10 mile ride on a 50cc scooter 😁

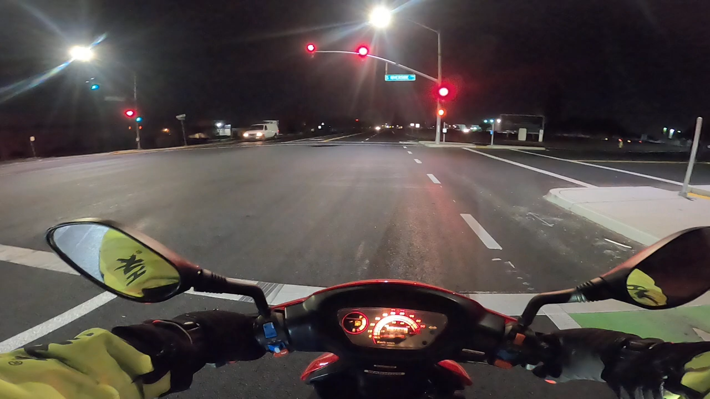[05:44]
this is the airport in Modesto, off to the left of me.
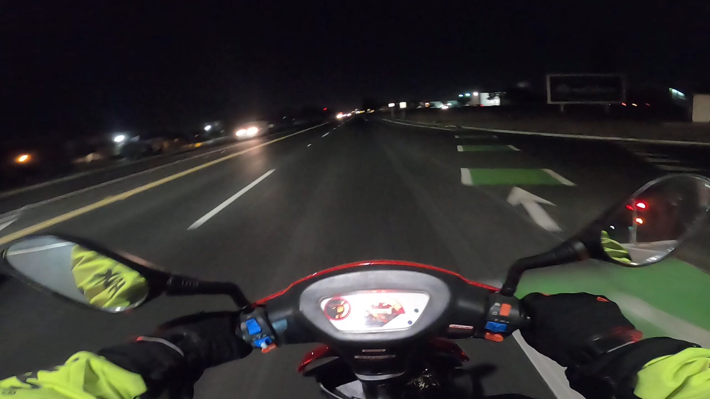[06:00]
I don't feel like holding up traffic. All right, much better.
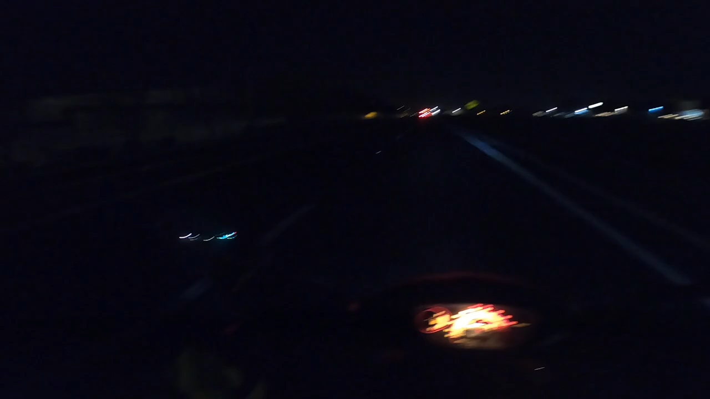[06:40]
I'll take another video on the way back, so whoever's watching my videos, just stay tuned for my next video that comes out right after this one. There's the tower. Man, you figure the airport would be lit up, don't you think? It's all dark.
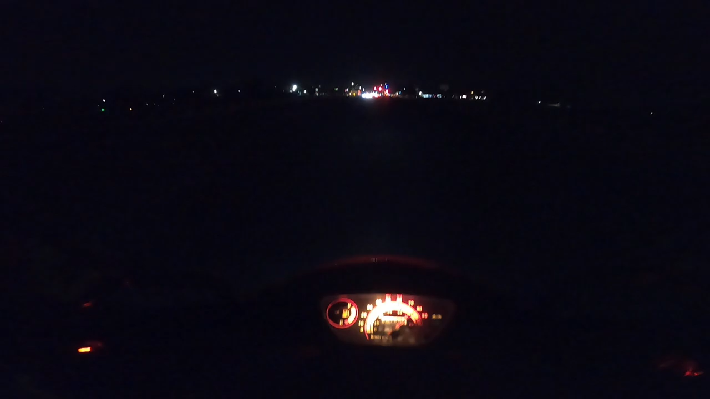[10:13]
We have an emergency vehicle going to be coming through the lights right now.